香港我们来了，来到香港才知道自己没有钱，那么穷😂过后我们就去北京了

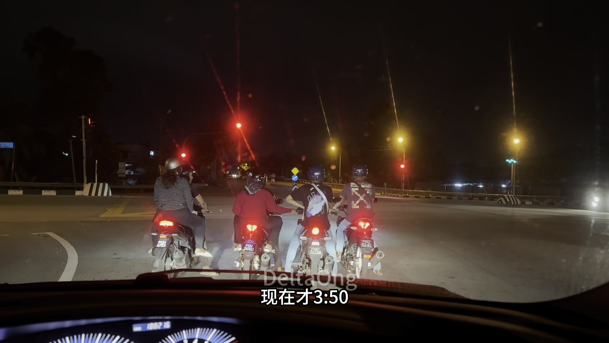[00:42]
现在才3:50，这么多摩托拜出来，我们去哪里呢？我是要去北京了，他们要去哪里我就不懂。好了，我要开车了。
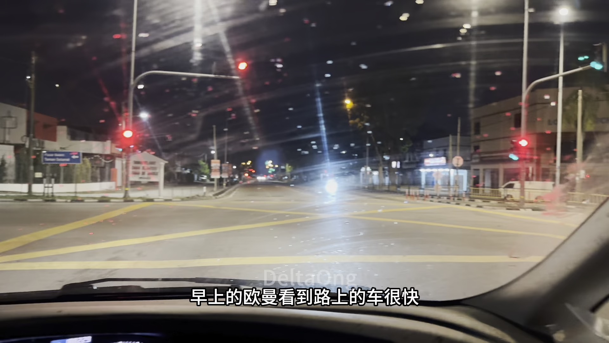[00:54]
早上的奥马看到路上没有车，很快。OK， 我已经接了水哥，现在我们要去槟城了，开车去槟城。大桥没有堵车啊，4:30，哈哈，看到吗？大桥，4点多大桥就是这样，完全没有车，多么爽啊！
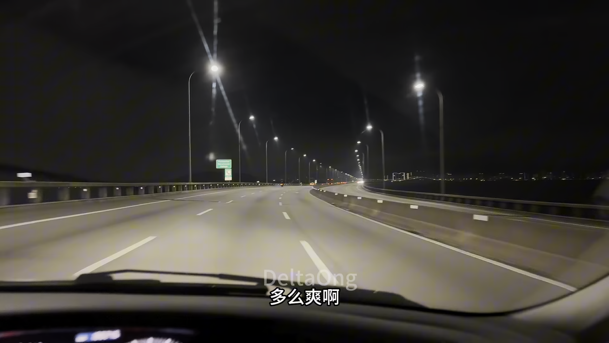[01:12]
很久没有这种感觉了，过大桥完全没有车的，多么爽啊！我们到机场了，用50分钟时间从吉林去接水哥，接了水哥之后，去了奥马，来到机场，所以很快，因为没有车。